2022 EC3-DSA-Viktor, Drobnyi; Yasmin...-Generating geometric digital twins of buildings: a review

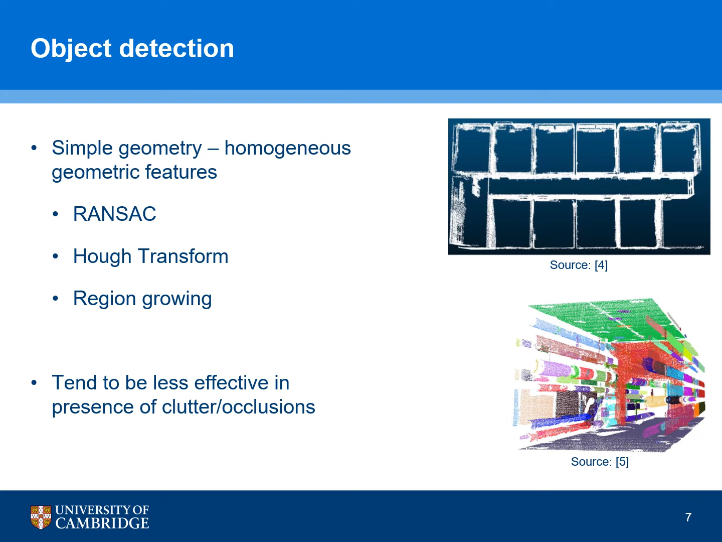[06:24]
are then merged and classified using either a rule-based method or a machine learning method. Unlike RANZAC and hue transform, region growing method is less sensitive to clutter or occlusion, but more sensitive to noise. The above-mentioned methods are suitable to detect objects with simple geometry only.
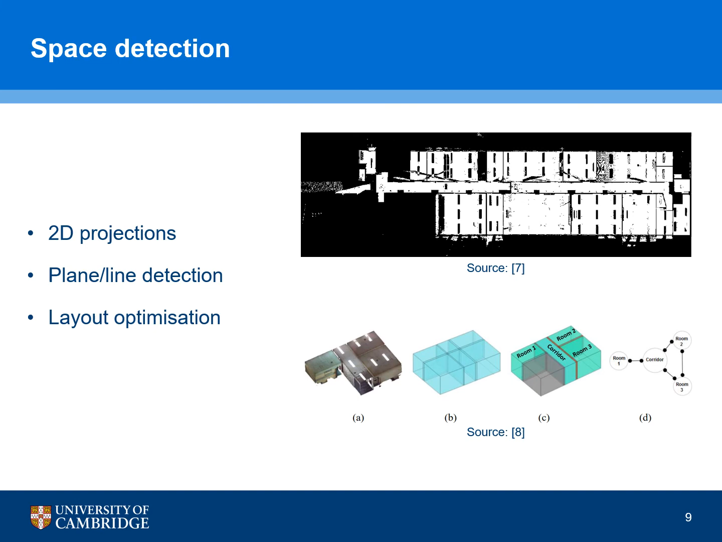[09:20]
On top of that, it allows to split the input into multiple smaller point clouds of individual spaces and process them independently, which is computationally more efficient. The methods discussed above are deterministic, rule-based algorithms that use explicit knowledge about environmental constraints. While flatness and verticality of walls holds for the majority of buildings, some of other assumptions may not hold. For example, many space detection methods assume their input to represent the Manhattan world, which is not always the case.
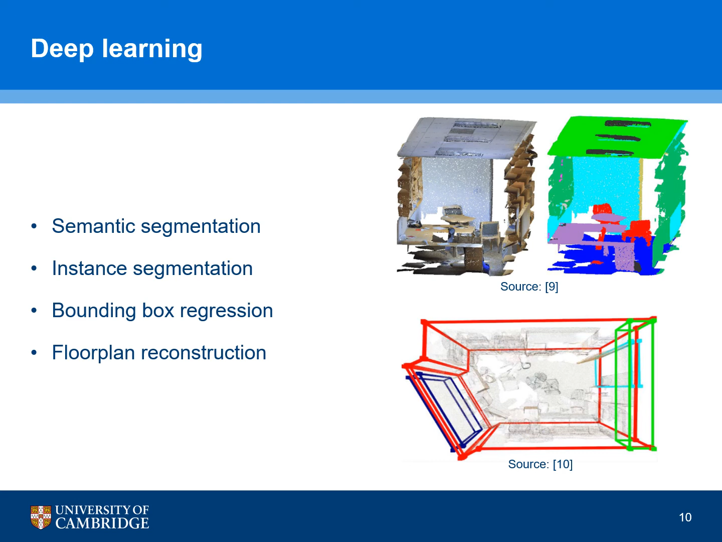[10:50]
The main drawback of this approach is that it requires massive labeled datasets to generalize, which is not always feasible. And the quality of the best instance segmentation neural networks on indoor point clouds is still quite bad for practical applications, especially when we talk about smaller objects. Lastly, I want to briefly talk about the relation detection part. Some of the relations are a result of the object detection or space detection algorithms. For example, when you formulate your optimization problem for space detection where a wall separates two spaces,